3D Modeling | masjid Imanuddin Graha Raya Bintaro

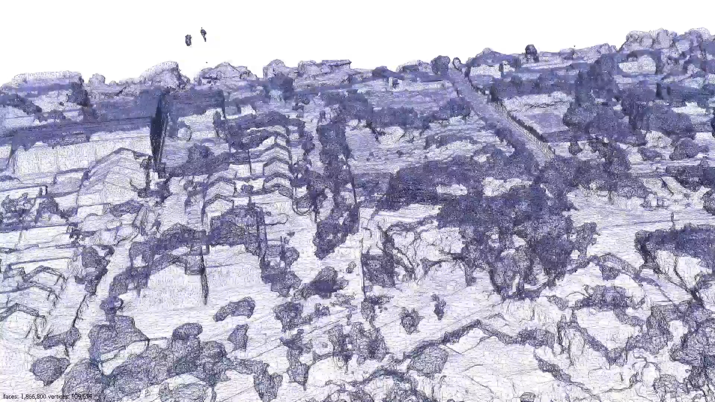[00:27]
sisi lain atau cara pandang yang berbeda
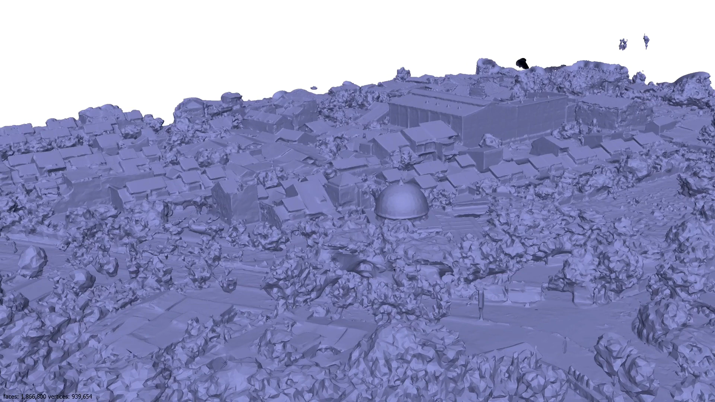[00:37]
kalau saya bilangnya, kesadaran spasial tentang bangunan masjid ini.
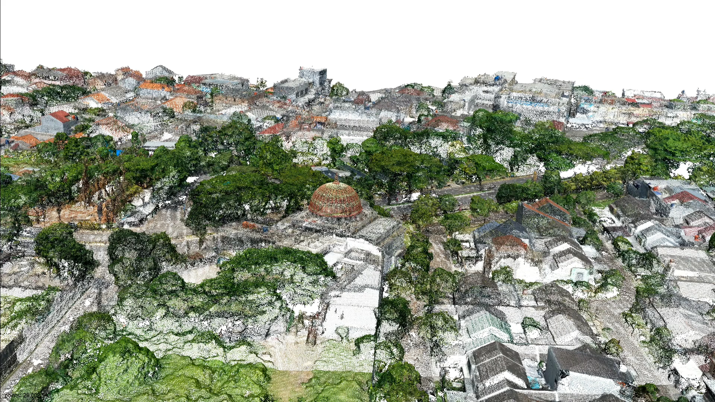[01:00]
menggunakan metode double grid, tapi kameranya seluruhnya 45 derajat, kemudian ditambah grid circle, dan terakhir untuk melengkapi saya terbang circle point dengan
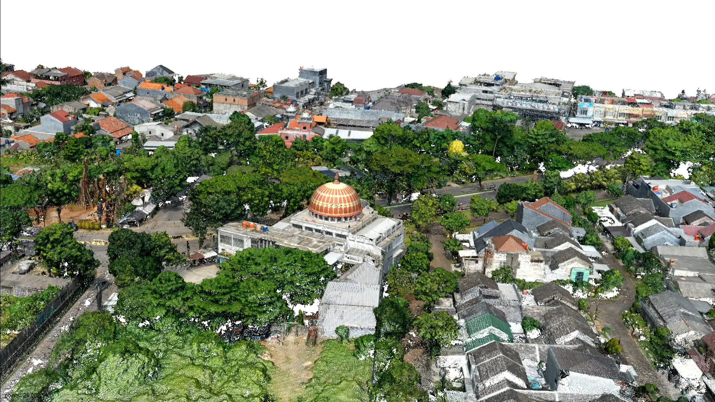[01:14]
manual untuk mendapatkan detail yang lebih baik lagi, terutama daerah kubah.